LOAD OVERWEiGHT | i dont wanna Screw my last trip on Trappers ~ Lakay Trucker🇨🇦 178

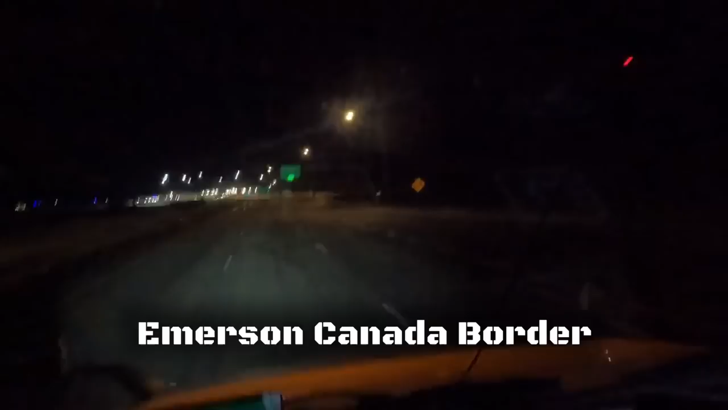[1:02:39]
Alright, you guys. Ayan. Andito na tayo ngayon sa Emerson border. Yes! Meron pa tayong mga 80 miles na tatakbuhin mula dito hanggang sa Trappers.
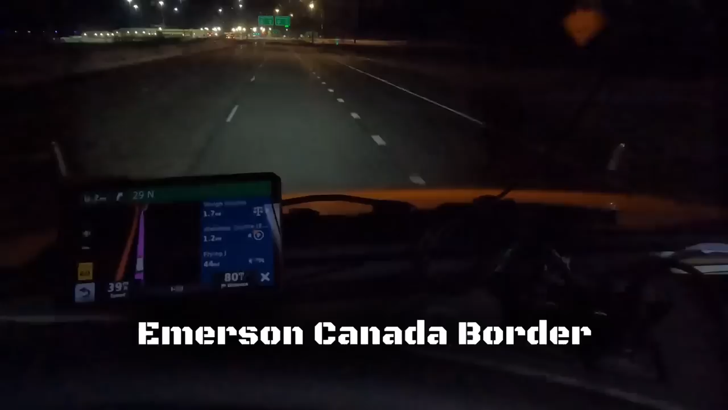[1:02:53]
Kaysa't kalating oras pa ang biyahe natin at makakauwi na tayo. Yan.
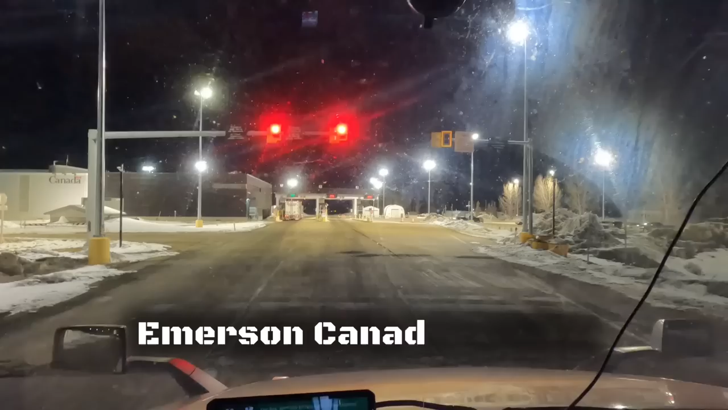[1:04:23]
Alright you guys, ayan, nakatawid na tayo sa border at ayan, katunayan,
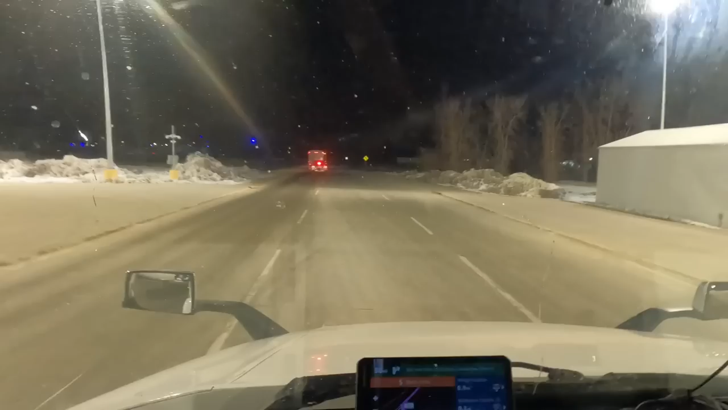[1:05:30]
Alright, I know. Ayan guys, dito na tayo ngayon sa Travers.